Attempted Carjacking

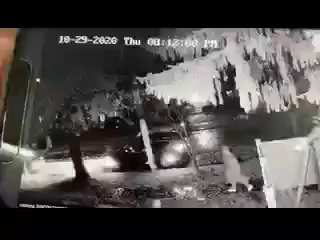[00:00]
Wow. Look at that, look at that. Look at that. And my wife's inside.